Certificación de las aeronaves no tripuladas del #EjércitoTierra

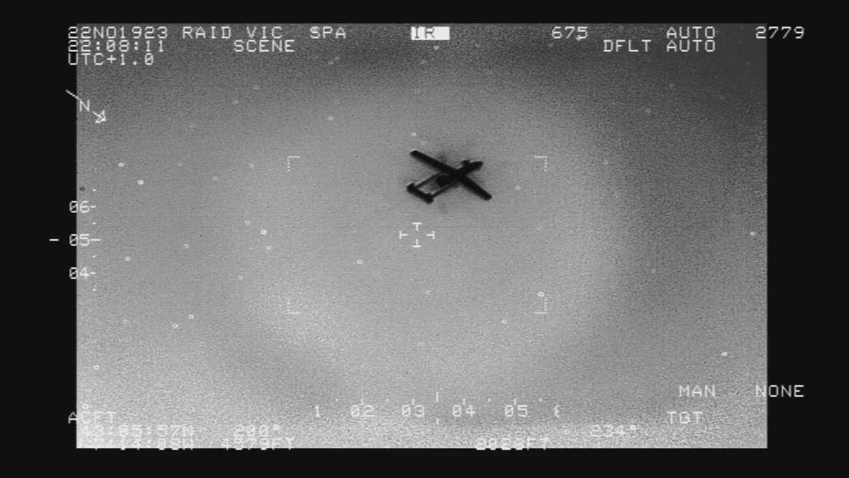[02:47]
el avión se ha comportado muy bien estable en todo momento, muy ágil,
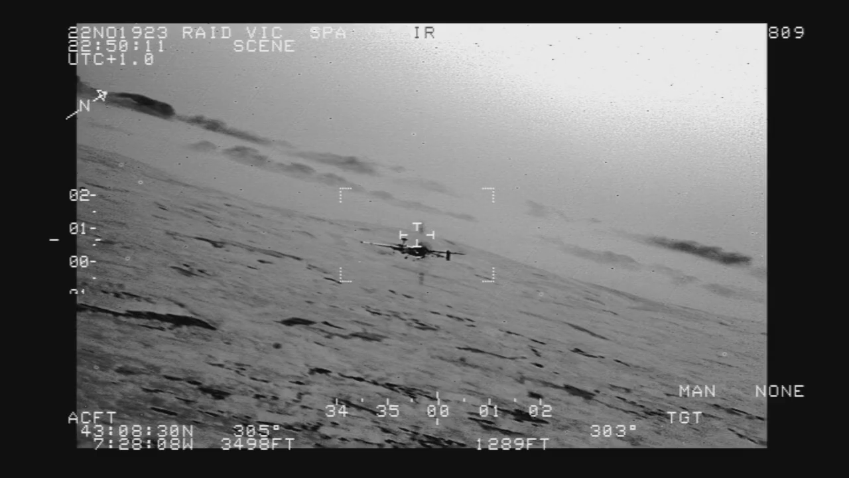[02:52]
muy preciso a la hora de capturar los virajes y en principio muy satisfechos con la evaluación